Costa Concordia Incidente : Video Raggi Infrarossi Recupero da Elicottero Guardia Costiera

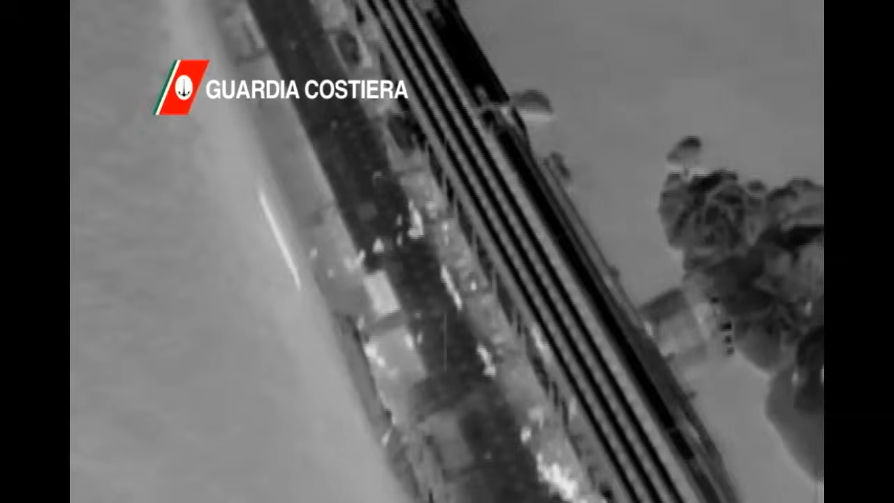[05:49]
Ok Marco, guarda, davanti a te c'era un'altra defursione, in prua proprio,
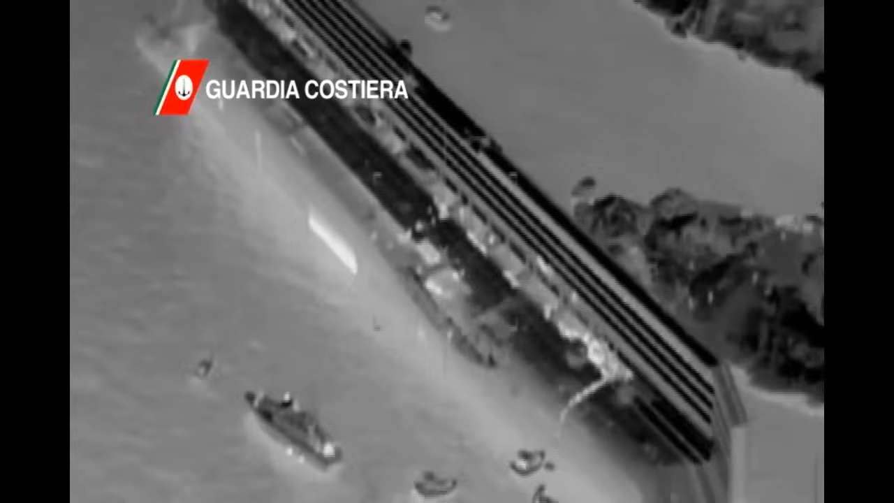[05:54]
da sole, che loro molto probabilmente non escono a uscire di lì.
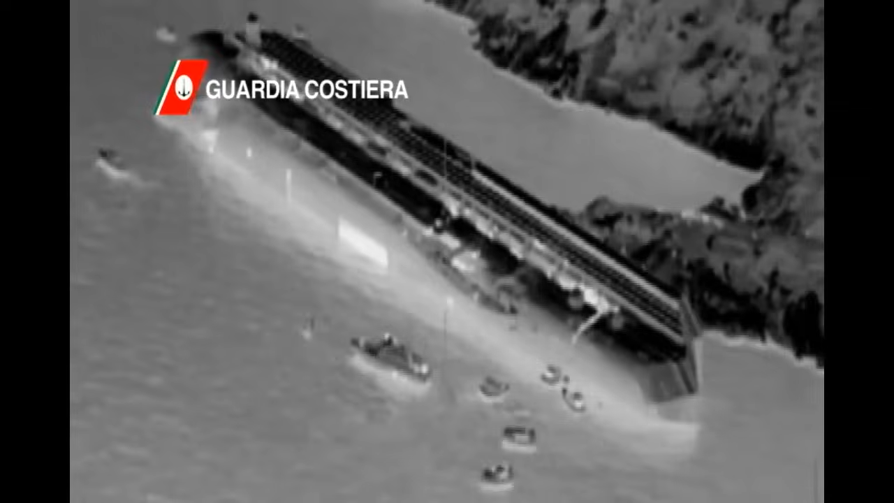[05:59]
Se vai, continui, da dove ti ho calato, vai verso la prua, sono sotto, e erano da sola, e da sole mi facevano segnale. Allora, come? Io vado verso la prua. Marco, li hai visti?
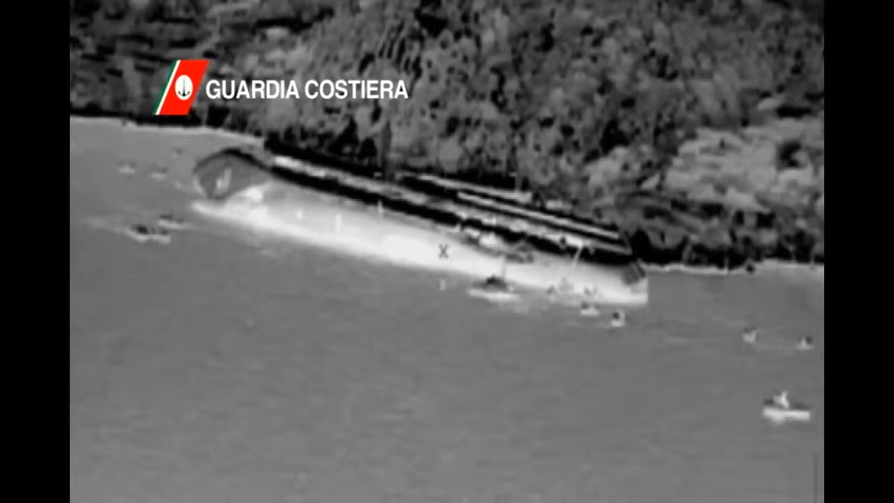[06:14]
Sono due persone, Marco, due persone che sono proprio nella discesa della prua che va verso mare. Affermativo, sono quelle che dicevo, sono tranquille, hanno possibilità di uscire di lì? Digli se vuoi che illuminiamo qualche altro. Ok, se hai bisogno di luce ce lo dici che te la facciamo. E se valuti invece che di lì le vedete o loro non possono uscire,
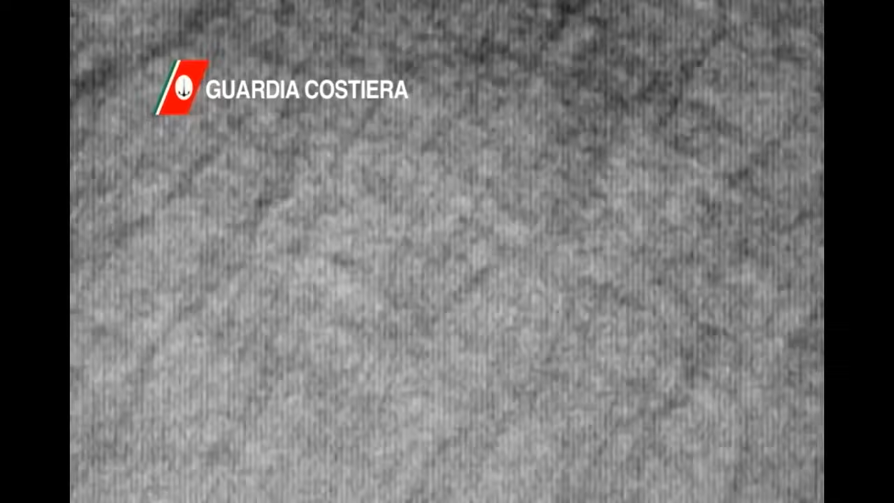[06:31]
offeriamo noi, faccelo sapere. Charlie Zero. Charlie Zero, glielo do subito. Perché sono proprio in un'isola della prua, quindi anche col vericello bisogna fare attenzione a andarle a prendere. Col cestello? Nessuno riesce a venire da sole. E lui non può andare su a prenderle? E col cestello? Marco, pensi che anche col cestello sia difficile buttarlo lì dentro? Marco, no, preferirei che mi calassi a me, rimanendo vincolato, prenderne una alla volta.